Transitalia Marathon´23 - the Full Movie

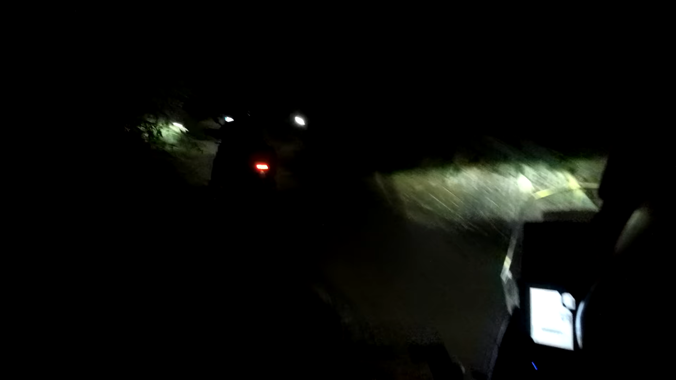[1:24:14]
Und dann wieder rechts, oh, rechts hoch oder was? Glaube ich ja, ist irgendwie nicht, oder? Das wäre jetzt zu einfach.
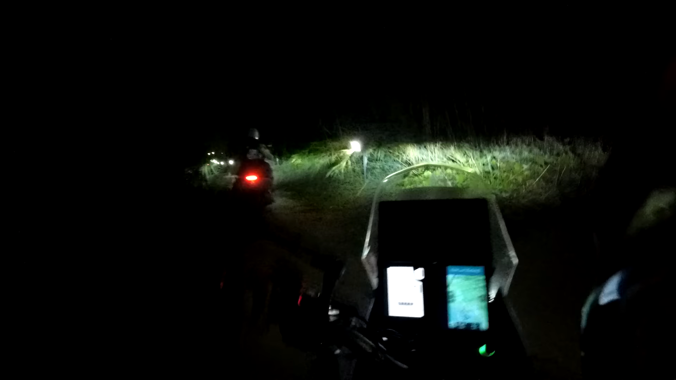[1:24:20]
Unser Glück war, dass Roland ein anderes Motorrad gesehen hat, das dort lang fährt. Offensichtlich ein Insider. Nein, oder? Das ist ja mal Spezialwissen.
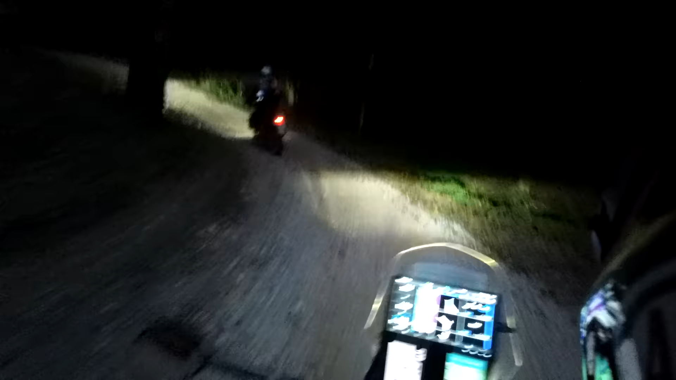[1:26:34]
Bei den ersten Metern Offroad-Fahrt im Dunkeln merken wir dann, dass es gleich doch nochmal eine ganz andere Herausforderung ist.